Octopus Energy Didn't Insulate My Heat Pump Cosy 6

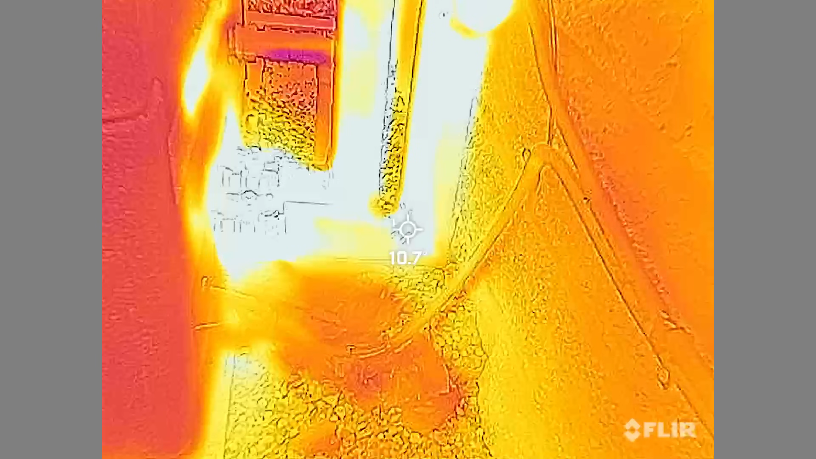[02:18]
cozy6 or change it or whatever in an emergency or whatever
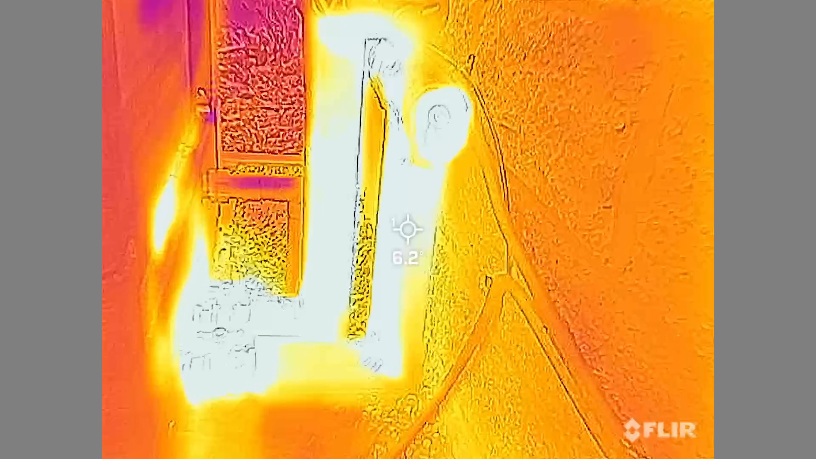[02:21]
situation now some installs i've seen is a bit better lagged
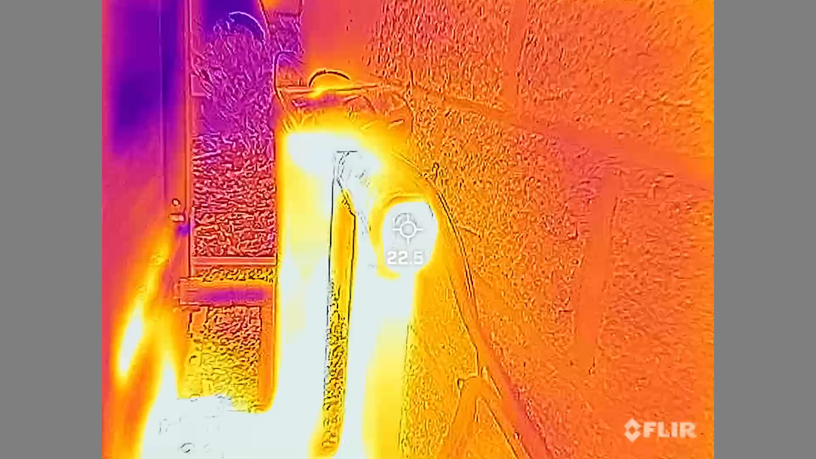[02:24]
around here and there is other products that are specialists for lagging around stuff like this which pre pre-made sort of cut out foam pieces
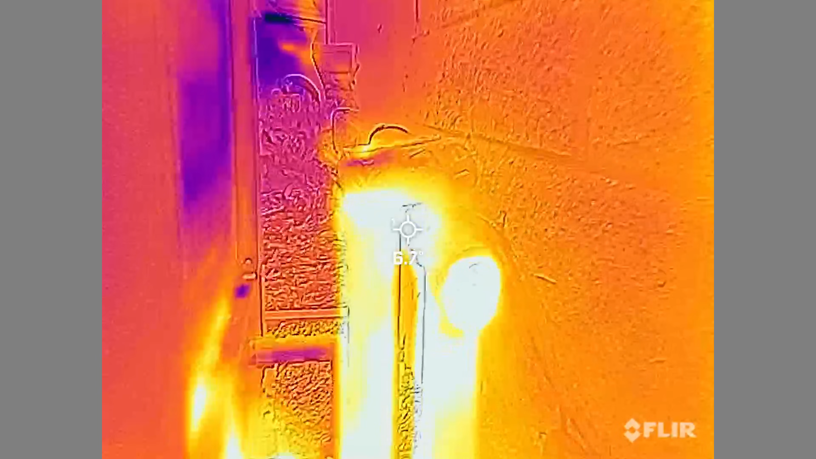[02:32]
for going around isolators now that
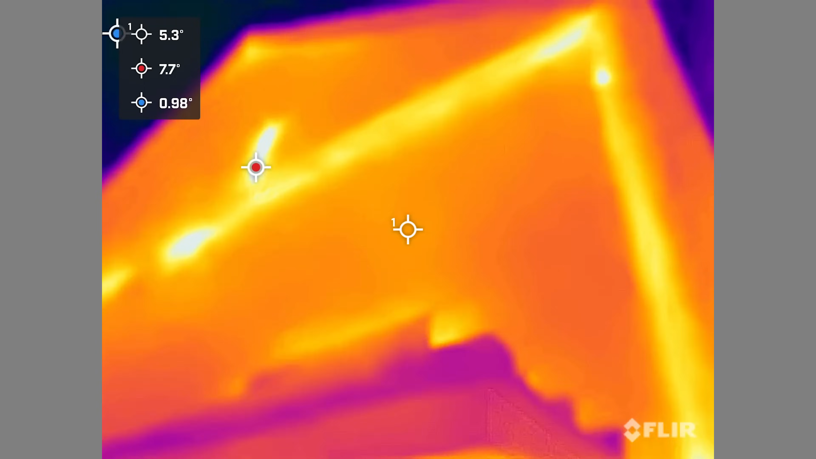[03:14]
we move on to the run itself now many people asked inside that trunking is the pipe work insulated
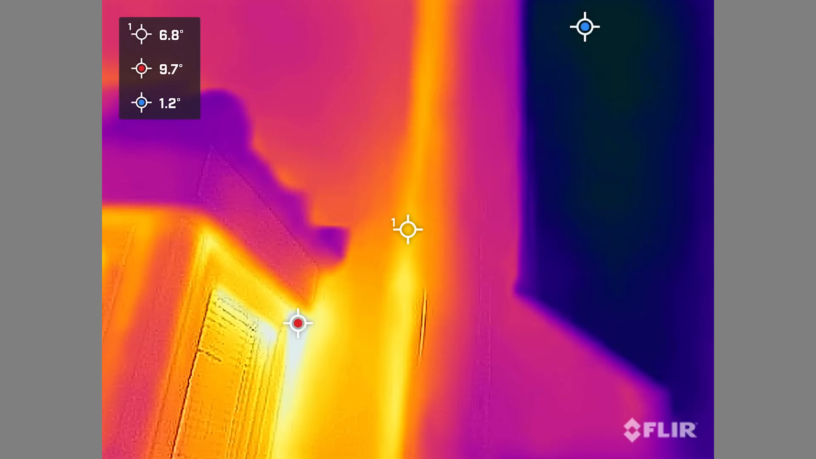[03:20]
well of course it is so they put it in insulation inside that and then it goes inside the trunking as well and we can see from the heat loss camera on the floor that the minimal
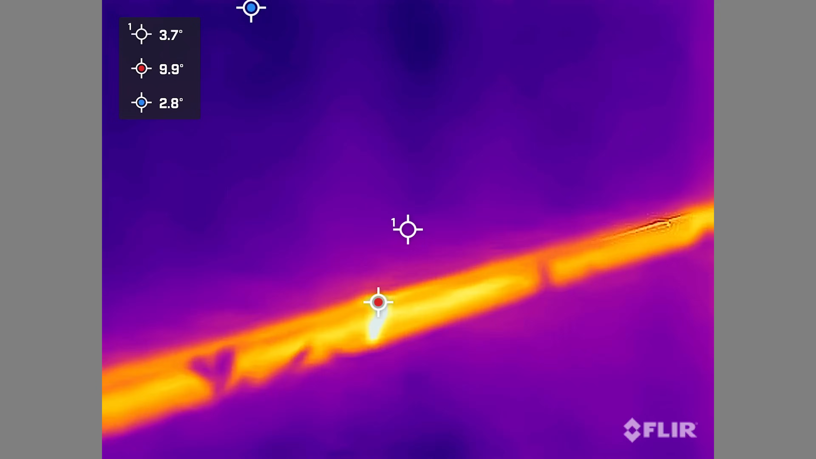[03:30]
heat loss from that trunking from that insulated pipe is very very
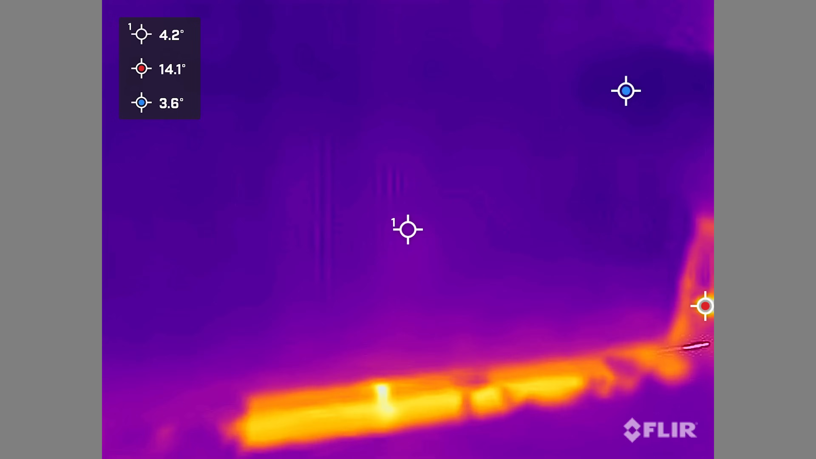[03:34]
low so even though i have a very long run the actual heat loss through it is very minimal and optimists have done a fantastic
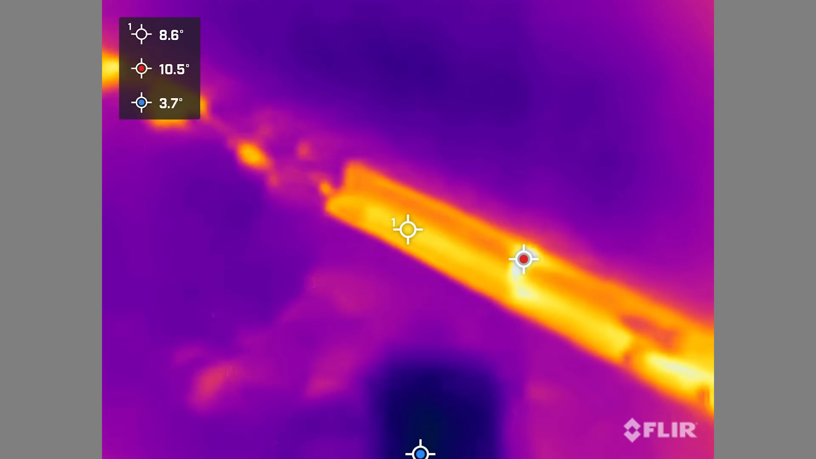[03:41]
job making only a neat install but also well insulating it because we've got very even heat readings all the way across it
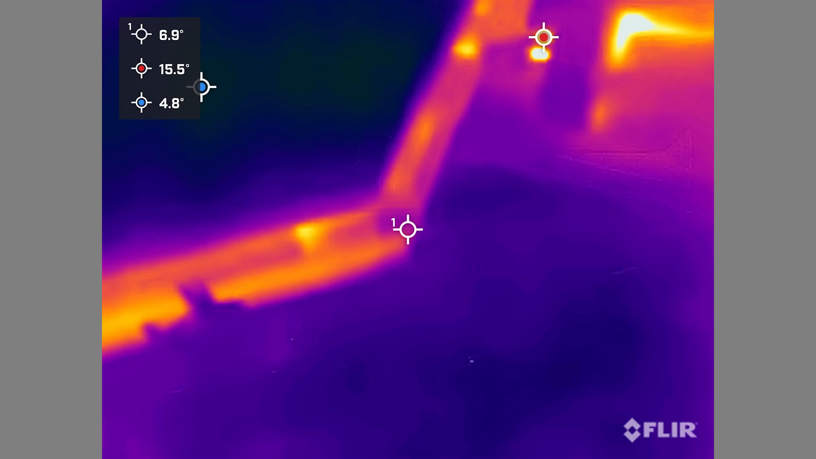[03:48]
on the floor camera now when we move into the loft of my house you're going to be able to see a lot of bits that i'm going to comment on and a couple of tips and tricks
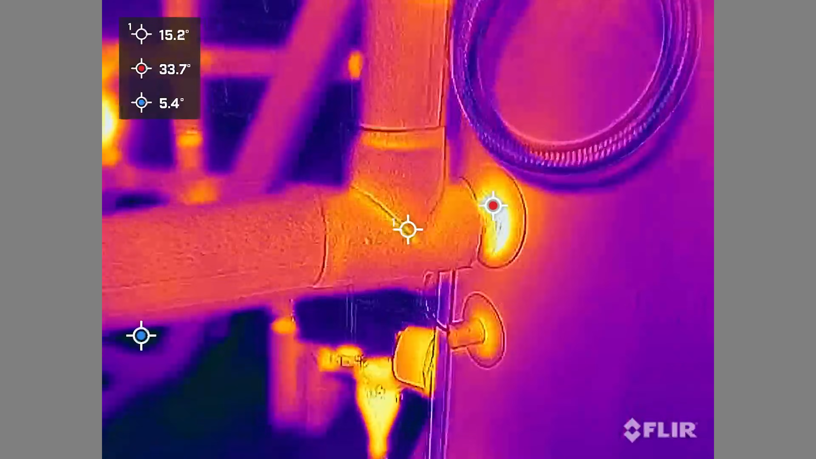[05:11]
the biggest heat maps here we can see straight away is around where the clips are they haven't insulated around the clips all the isolator valves here and before you get in the comments and i can already
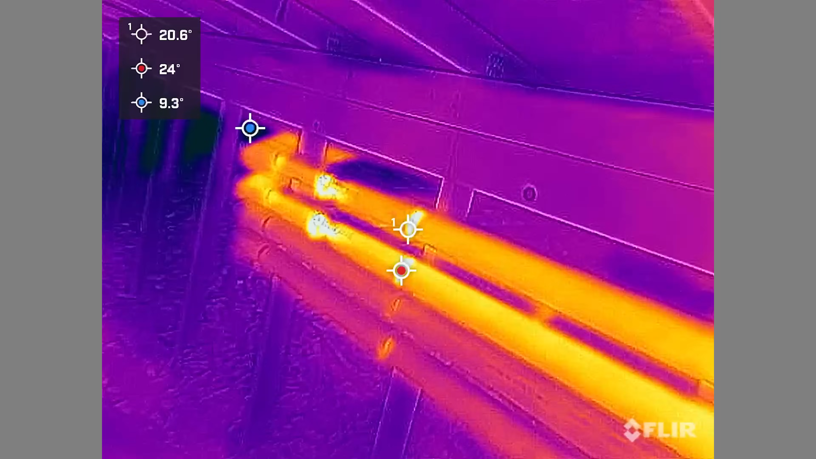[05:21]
see people writing now octopus could have spent hours perfectly